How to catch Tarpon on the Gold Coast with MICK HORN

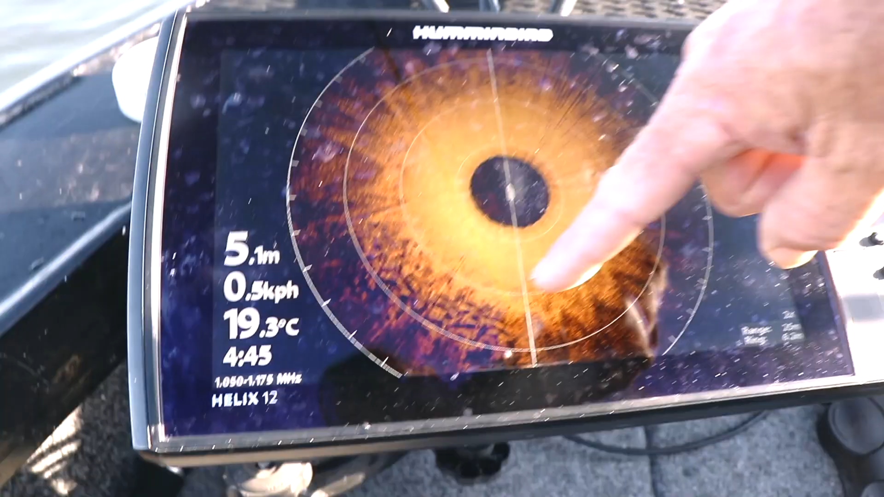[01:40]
On screen: depth 5.1 m, water 19.3°C
I'll let him go and we'll catch another one that is a big school of tarpon right there and obviously the rotations going
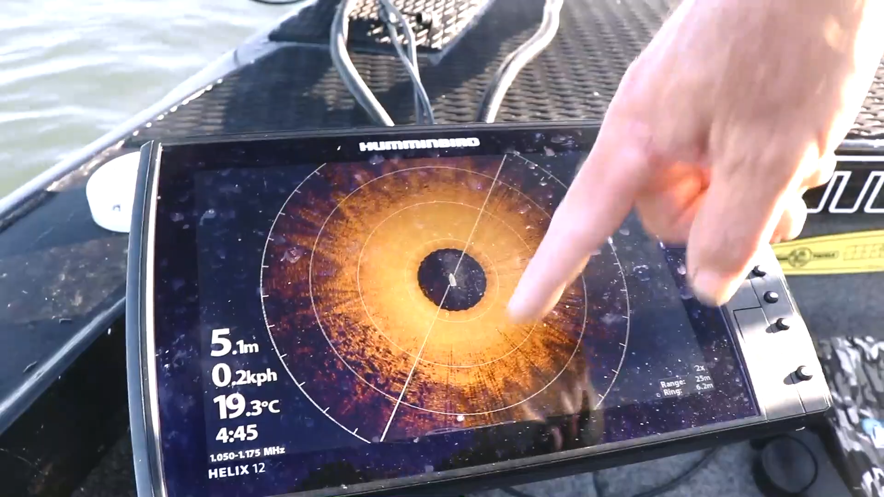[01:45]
On screen: depth 5.1 m, water 19.3°C
around but as you can see they're still there so a good thing to me is I can line up my boat and just cast the water straight back into the school